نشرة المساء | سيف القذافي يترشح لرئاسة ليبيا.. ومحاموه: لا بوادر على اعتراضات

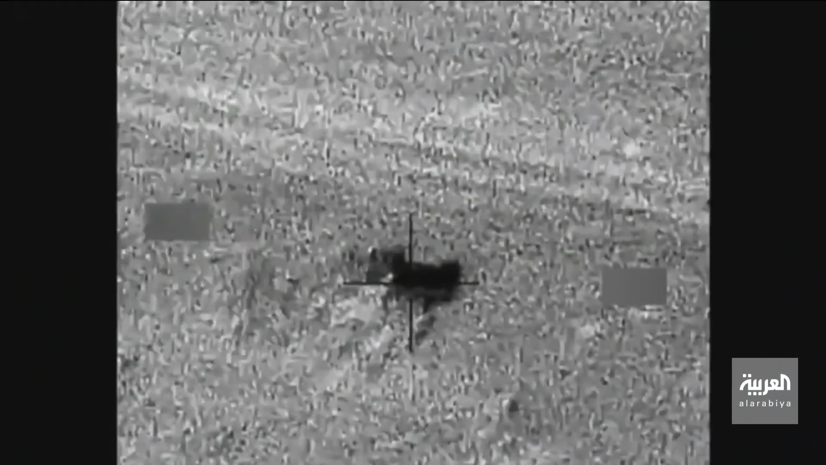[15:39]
خلال الساعات الماضية. هذه الشور طبعا
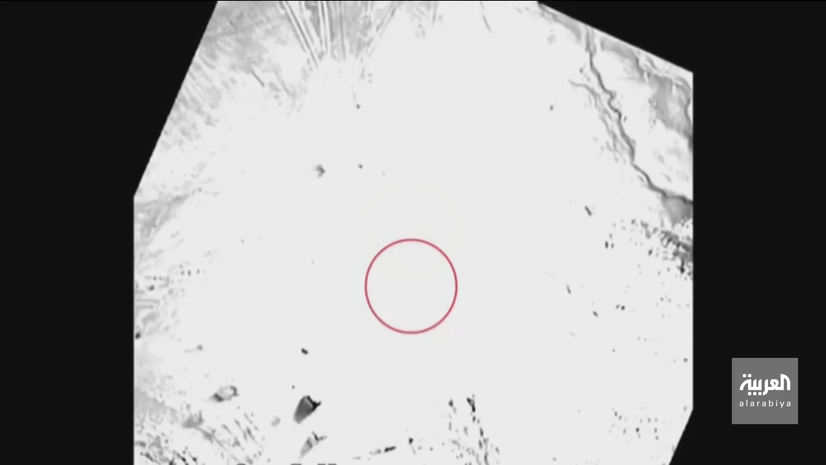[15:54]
نشرها التحالف لاستهداف الحوثيين بالجوف والصرواح والبيضة خلال 24 ساعة الماضية.